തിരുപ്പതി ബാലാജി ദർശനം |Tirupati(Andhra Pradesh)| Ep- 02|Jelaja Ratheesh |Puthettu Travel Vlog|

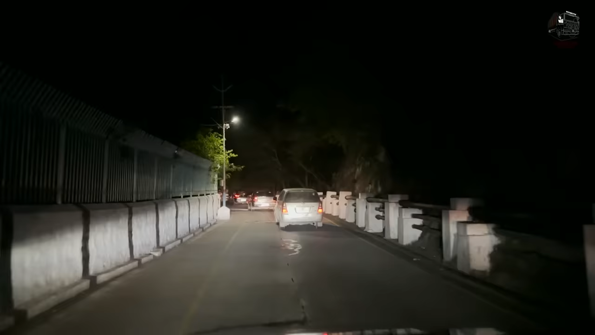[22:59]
മതിലും കെട്ടി അതിന്റെ മുകളില് ഇരുമ്പ് വേലിയും കൂടെ ഉണ്ടാക്കി വെച്ചേക്കാം. ഇതേ ഇതിലെ കണ്ടത് രാത്രിക്കൊക്കെ ആൾക്കാർ കയറി വരുന്നു. ഇത് നടന്നു പോകുന്നവരാണല്ലോ.
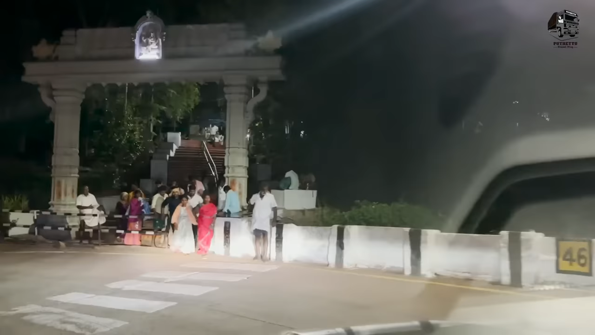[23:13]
ഇതല്ലേ, ഇത് നടന്ന് ഇറങ്ങി വരുന്ന, അതായത് ഷോർട്ട് കട്ടാ നടന്നു വരുന്നേ. ഈ റോഡ് പോകുന്ന പോലെ അല്ല, ഇടയ്ക്കെല്ലാം
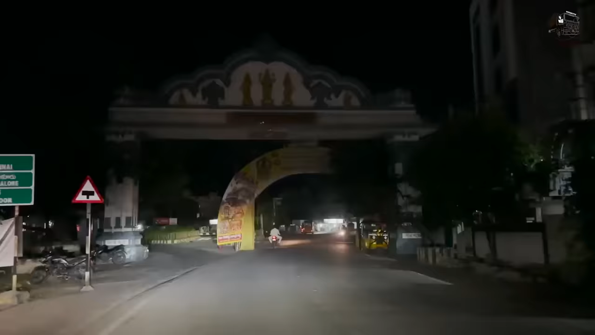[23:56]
അപ്പം നമ്മൾ തിരുമലയിൽ നിന്ന് ഇറങ്ങി വന്ന് തിരുപ്പതി ടൗണും കഴിഞ്ഞ് നമ്മുടെ ഇതേ ഹൈവേയിലേക്ക് വന്ന് കയറുക.
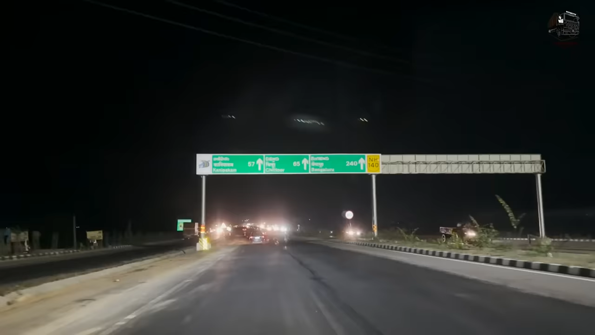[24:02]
അപ്പം അതെ, നമ്മൾ തിരുപ്പതിയൊക്കെ കഴിഞ്ഞിങ്ങനെ പോകുന്നു. ചിറ്റൂർ 65 കിലോമീറ്റർ. അപ്പം നാളെ നമുക്ക് ഇവിടെ ഗോൾഡൻ ടെമ്പിൾ ചിലപ്പം കാണും,